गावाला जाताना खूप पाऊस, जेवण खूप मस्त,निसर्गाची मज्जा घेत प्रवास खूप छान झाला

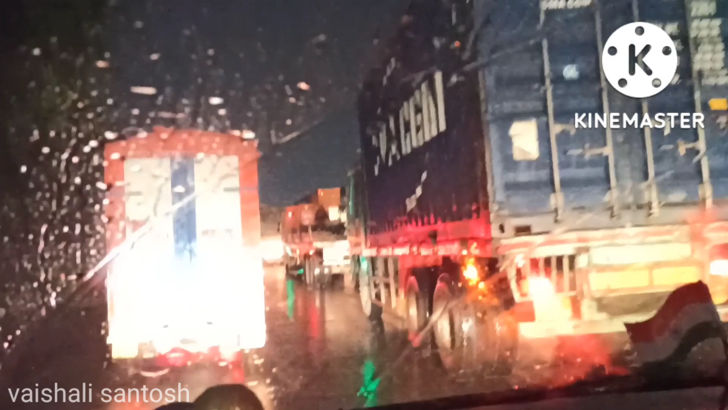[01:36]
थोडं पुढे आल्यावरती थोडस बरं वाटतंय जरा ना, हलायला लागलं थोडस ट्रॅफिक.
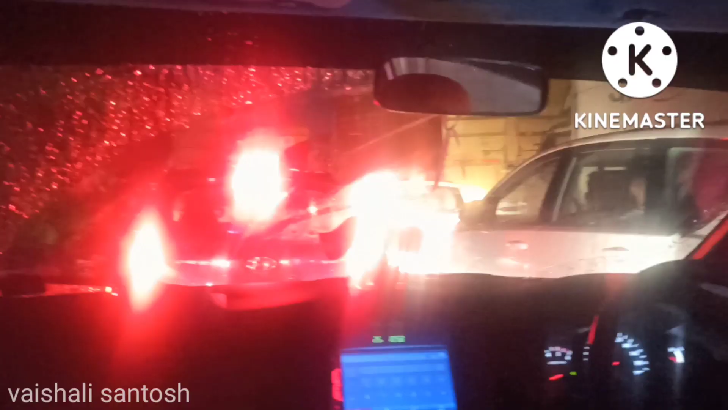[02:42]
आज पाऊस पण भरपूर पडतोय. अजून ट्रॅफिकमध्येच आहोत आम्ही. भरपूरच पाऊस पडलेला आहे, पाणी पूर्ण रस्त्यावरती भरलेला आहे.
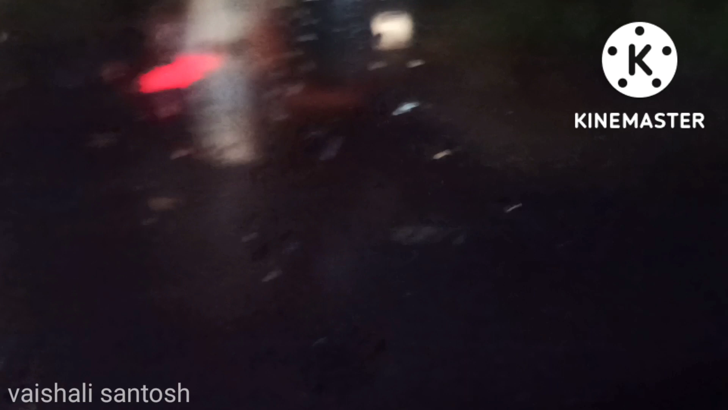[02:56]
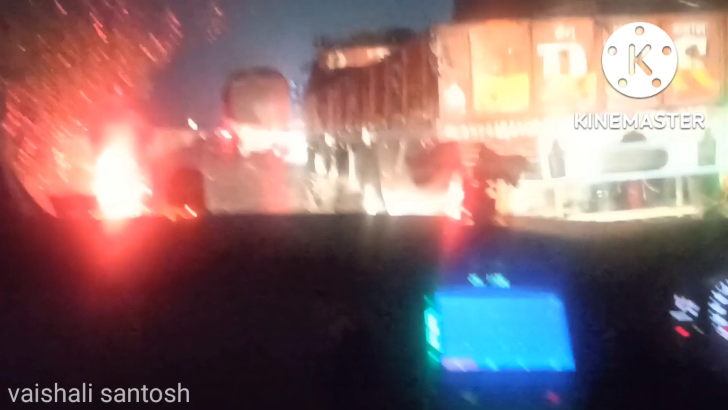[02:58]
फायनली भाईंदरच्या खाडीपर्यंत आलेलो आहोत.
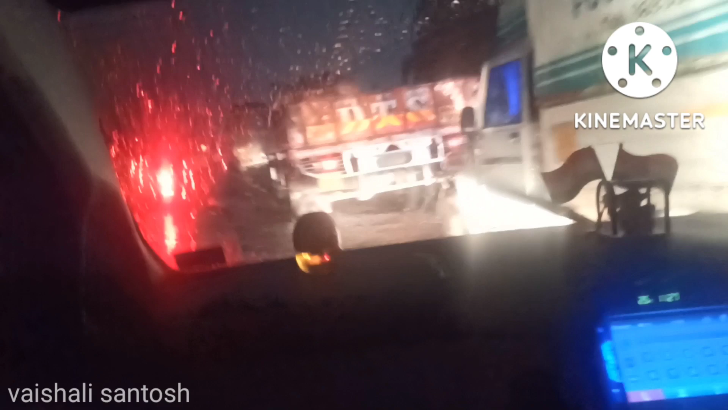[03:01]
आणि आता कुठे ट्रॅफिक थोडस कमी झालं इकडे.
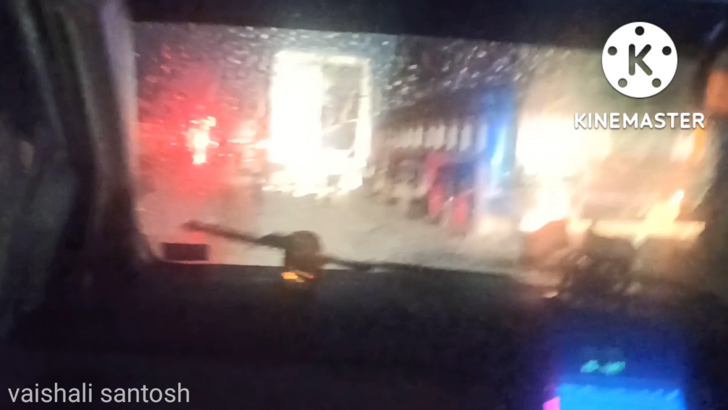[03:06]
ब्रिजमुळेच जास्त ट्रॅफिक होते.
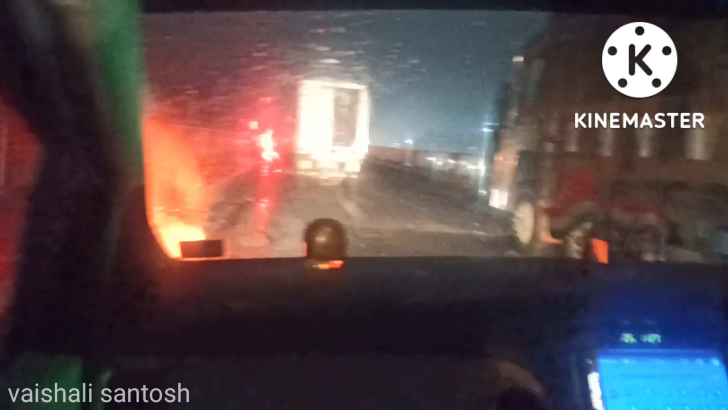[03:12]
हा ना, आणि पावसामुळे मेन म्हणजे पाणी पण भरलेलं आहे इकडे ना. हा, ट्रॅफिक मधून सुटलो आता थोडस. भाईंदरची खाडी
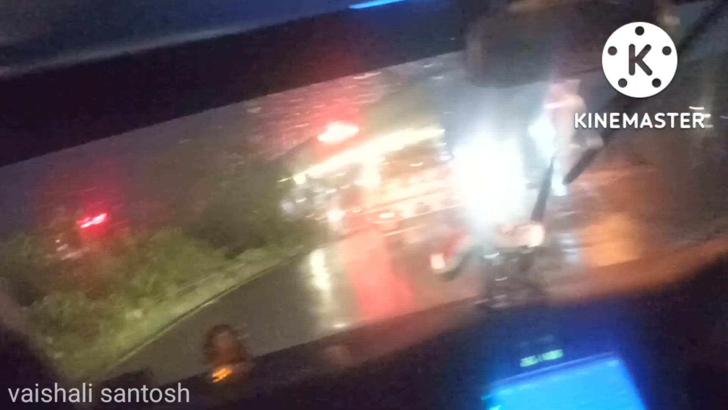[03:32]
फाउंटनला पोहोचलेलो आहोत. आता वाजले किती? 11:30. 11:30 वाजले.
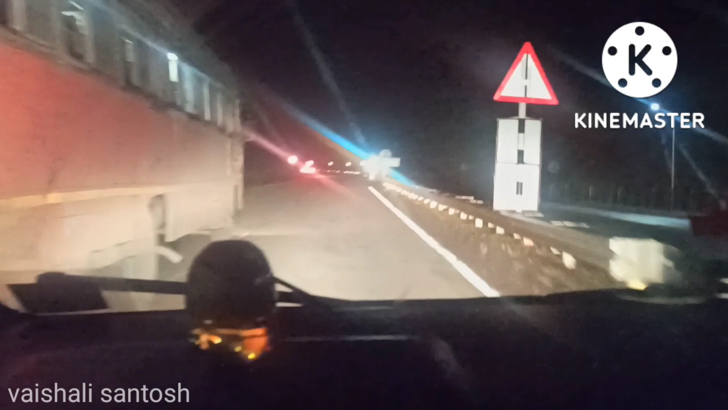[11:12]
कश्मीरी घाट मध्ये आलेलो आहोत आम्ही आता.